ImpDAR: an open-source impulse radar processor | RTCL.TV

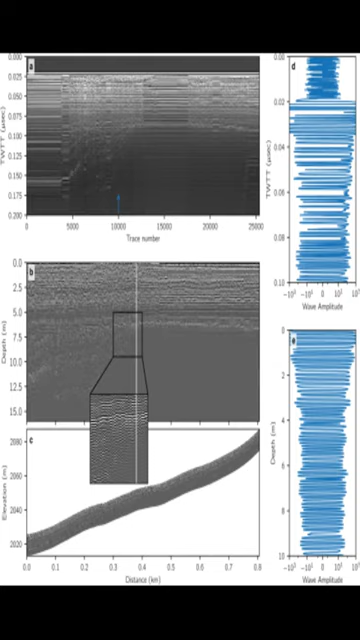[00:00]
ImpDAR is an open-source software package designed to process Impulse Radar Echo Sounding, IS, data. It provides a versatile toolkit for radar processing novices and specialists alike.